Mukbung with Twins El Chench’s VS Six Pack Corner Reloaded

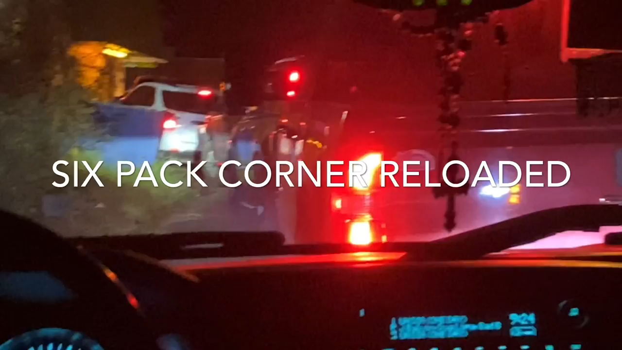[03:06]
and as you can see, there is a long line.